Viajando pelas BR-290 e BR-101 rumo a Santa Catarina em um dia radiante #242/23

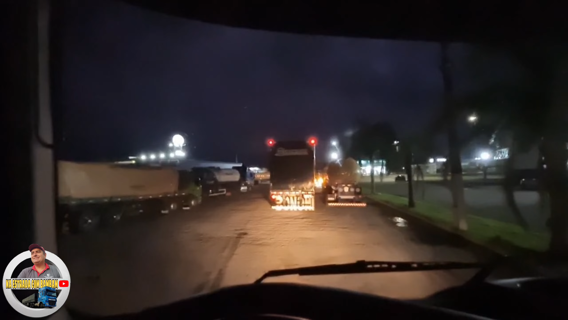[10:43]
o rapaz lá saiu E esses aí da frente também vão sair, ó Bah, liberou legal agora aqui É,
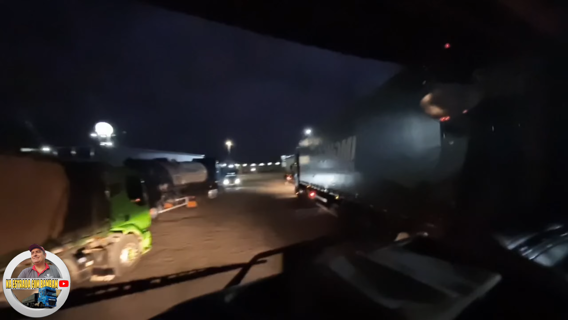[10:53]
sei lá se ele vai sair Ele desceu da gabina Mas ligaram a sinaleira Ligou do colega lá da frente Já vão escovar os dentes Bater os pneus E já vão se botar, né? Ó, o rapaz que me deu a mão Tá ali, ó Deu ajuda Vá, show de bola Ah,
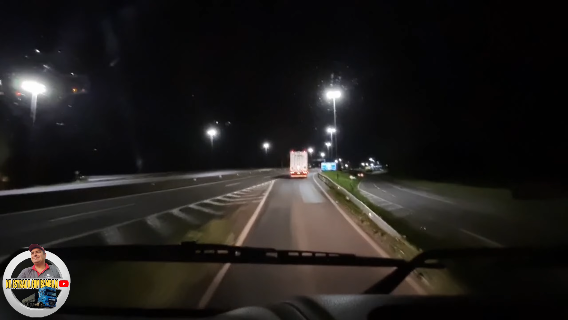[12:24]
Agora aqui é BR-101 Tanto no litoral Claro que é o litoral A praia tá aqui do nosso ladinho Poucos quilômetros Bem pertinho A direita nossa aqui Então A BR-101 Tanto do lado Gaúcho Quanto do lado catarinense Vou abrir a janela aqui Pra sentir um pouco do cheiro do ar Da minha terra ainda